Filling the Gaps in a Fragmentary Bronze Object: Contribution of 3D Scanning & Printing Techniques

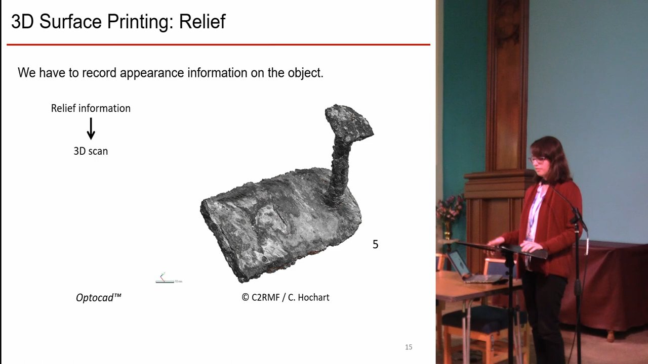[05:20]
Here you have fragment 5, where surface texture is nicely visible, without the height being disturbed by color. And here you have fragment 6,